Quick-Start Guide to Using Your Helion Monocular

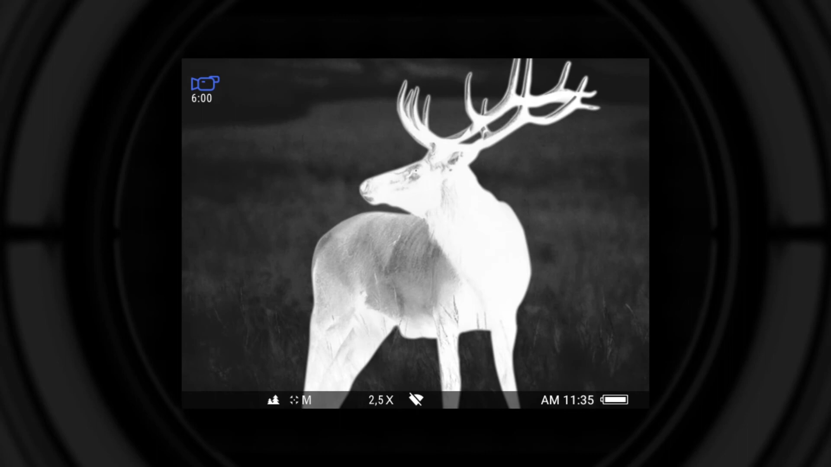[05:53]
This can be performed in two ways. Press and hold the navigation up button until the Wi-Fi icon under the screen turns active.
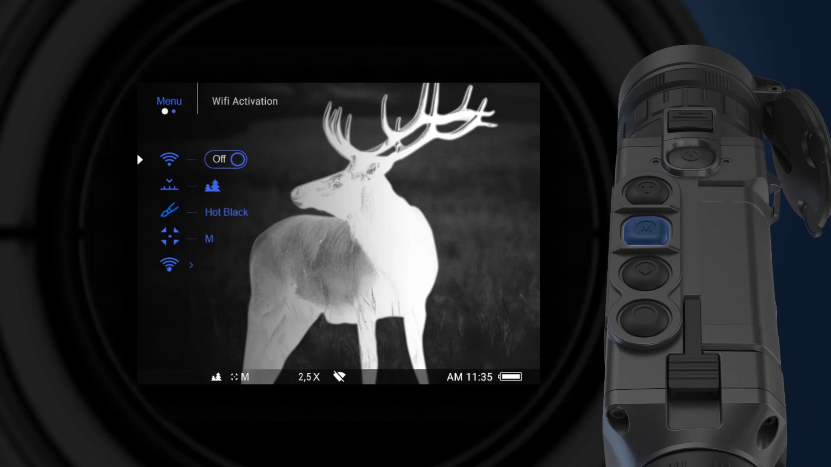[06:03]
Then enter the main menu and activate the Wi-Fi in the Wi-Fi activation settings. In your smartphone, go to the Wi-Fi settings. Select the network with the name Helion.